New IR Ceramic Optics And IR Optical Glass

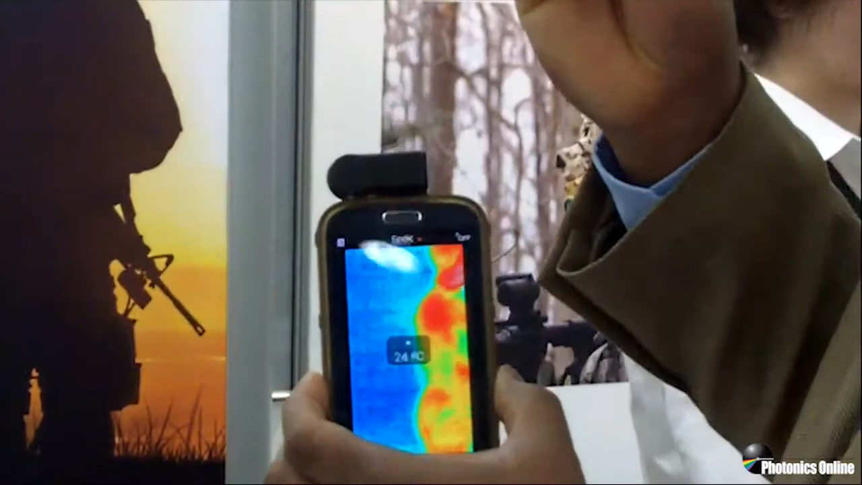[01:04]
So this is not coded, so we get a little bit of reflection.
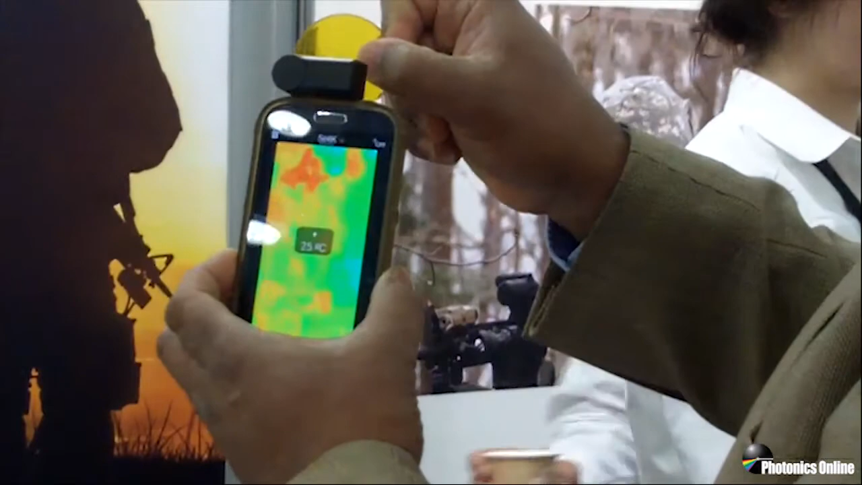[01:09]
But the point of this demonstration is to show you that it transmits through long-wave infrared. So that's IRG-XB.
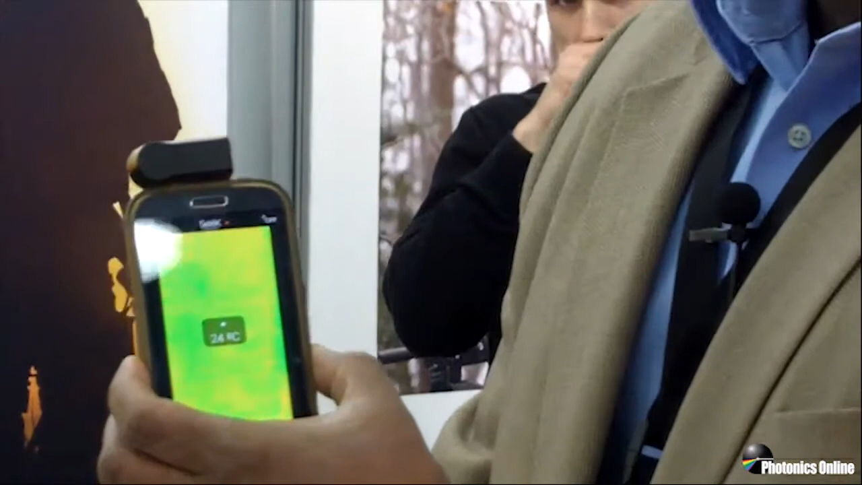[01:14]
On screen: spot 24°C
This is IRG-XA. Also, look at that.
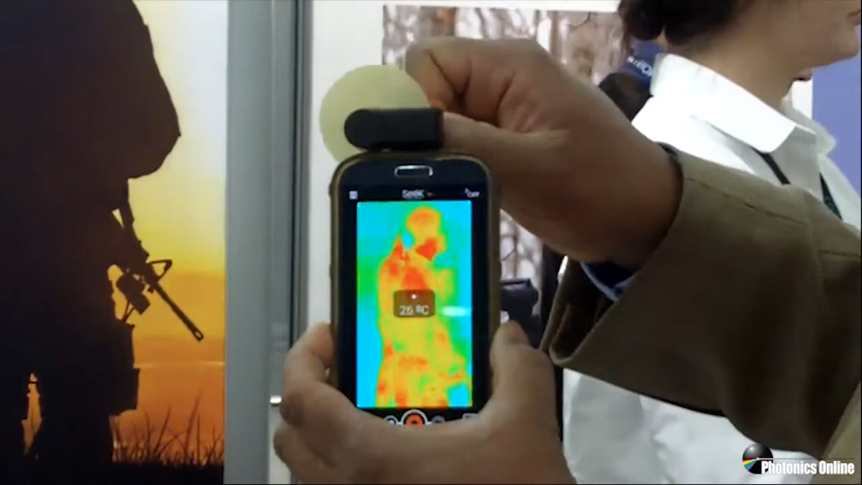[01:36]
and you see it just transmits very beautifully. So this one is coded.
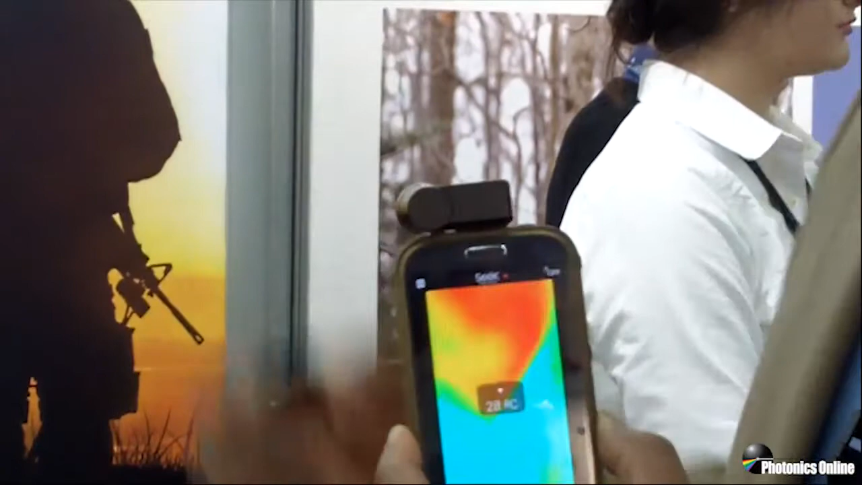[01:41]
It's got an AR and a DLC on it. We get our person, and we put that optic there.
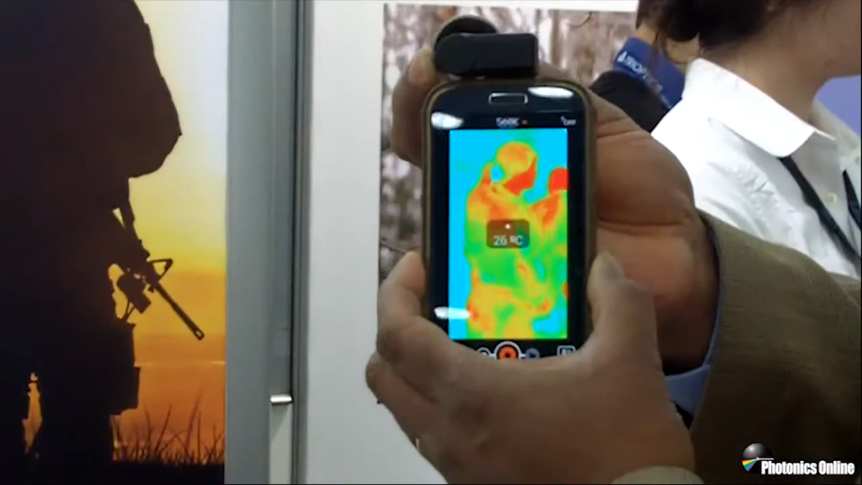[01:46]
Look at that. Just beautiful transmission.